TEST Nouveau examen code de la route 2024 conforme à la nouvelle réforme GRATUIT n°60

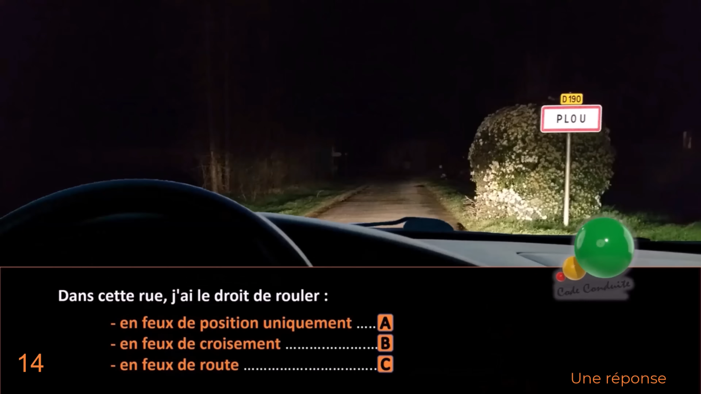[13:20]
Dans cette rue, j'ai le droit de rouler en feu de position uniquement, réponse A En feu de croisement, réponse B En feu de route, réponse C
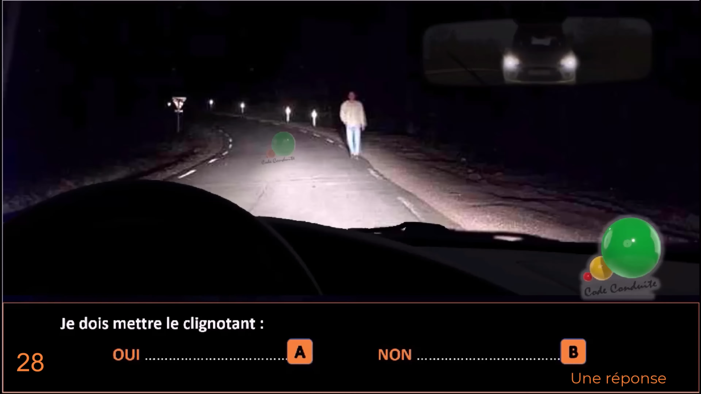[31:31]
On peut voir qu'on a un virage Avec pas d'éclairage Donc, quasiment pas de visibilité On a un piéton qui est sur le bord de la route Donc, qu'est-ce qui se passe ?